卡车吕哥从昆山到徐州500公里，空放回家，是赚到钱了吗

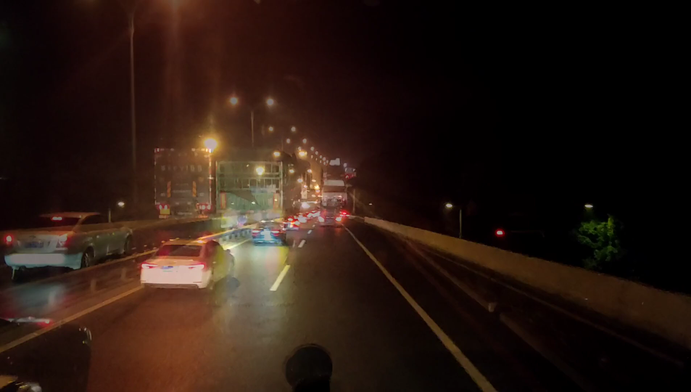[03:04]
看挂车都打着双闪这路面有点湿滑好像刚刚下了一点雨
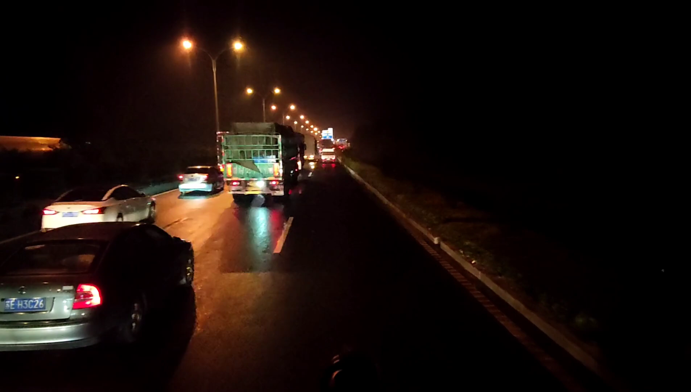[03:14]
这种刹车特别难刹而且特别滑入面现在是晚上九点二十三分
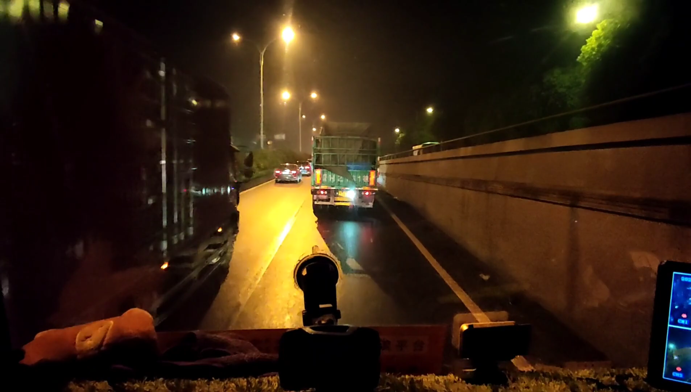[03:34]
这路边都提上来吃饭了
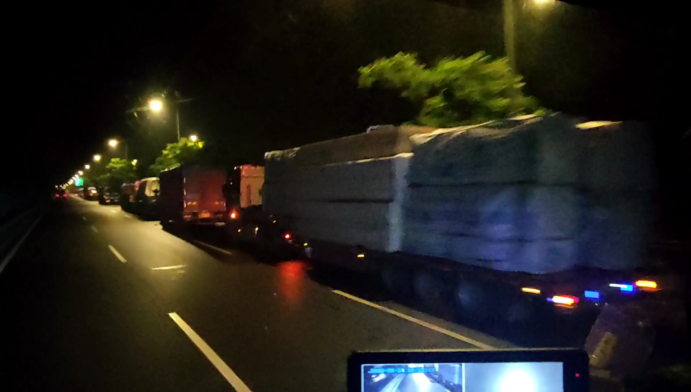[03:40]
好多车看到没有全都是大货车我们也进场上停的吃饭我还好没走高速
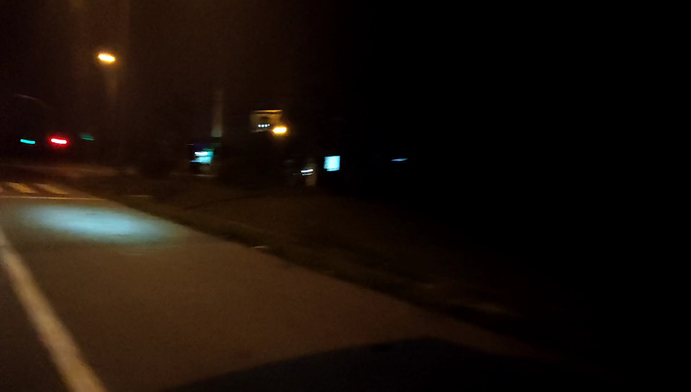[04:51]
在这个江音大道上面这边有小店
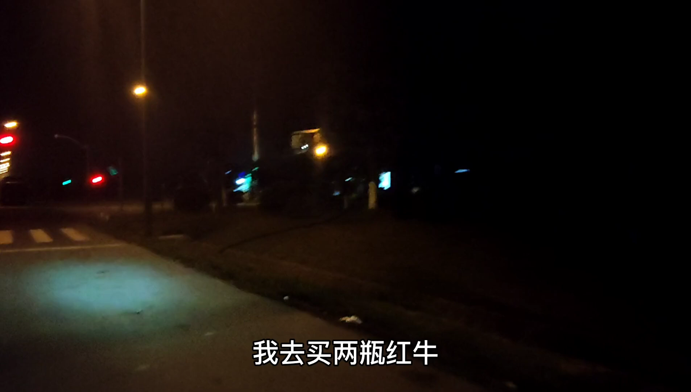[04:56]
我去买两瓶红牛买了两瓶红牛
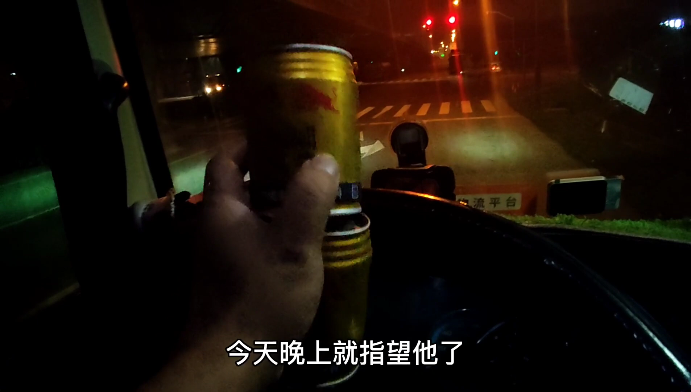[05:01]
今天晚上就指望它了准备出发不过现在还在堵车中慢慢开吧先开到跟现在说高速都在堵车没法过江我选择百度
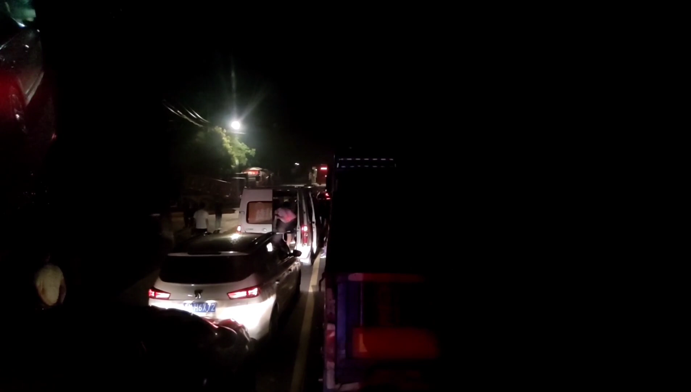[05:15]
12点到3点钟是不行的没有船呢要3点钟才能有船你看这小车我们下去看一下看这车
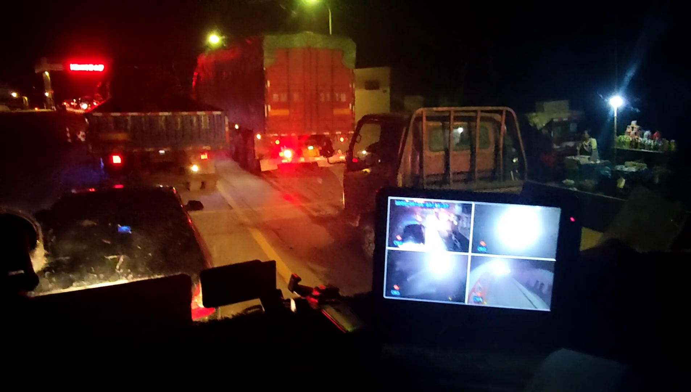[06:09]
大家都在排队准备过渡准备登船